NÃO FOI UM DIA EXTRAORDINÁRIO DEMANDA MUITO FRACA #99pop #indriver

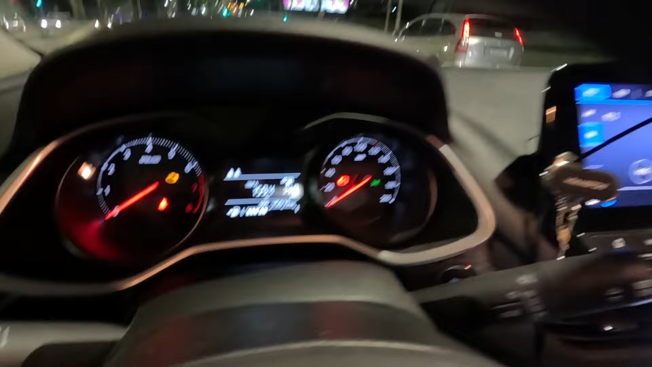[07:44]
Oito e dez praticamente da noite, rodamos até agora cento e cinquenta e nove quilômetros, né?
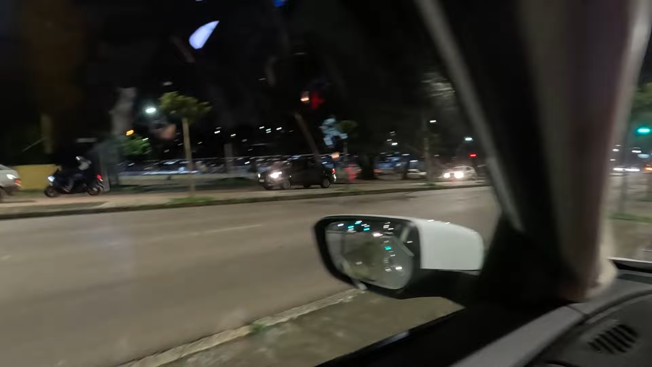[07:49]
Eu estou aqui perto do terminal de Santa Cândida, rodando aí se chama alguma coisa aqui na in-driver e na noventa e nove.